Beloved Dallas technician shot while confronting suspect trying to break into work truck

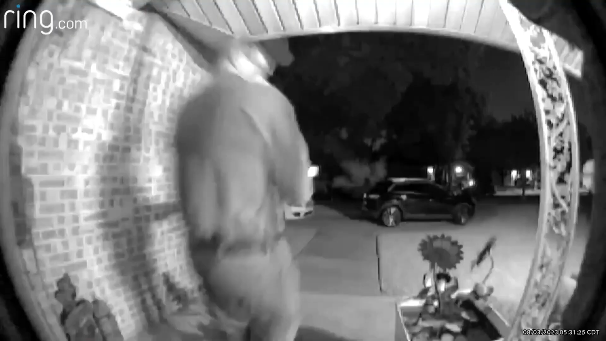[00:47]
Jesse is about to start work when he sees what's going on outside. Can I help you?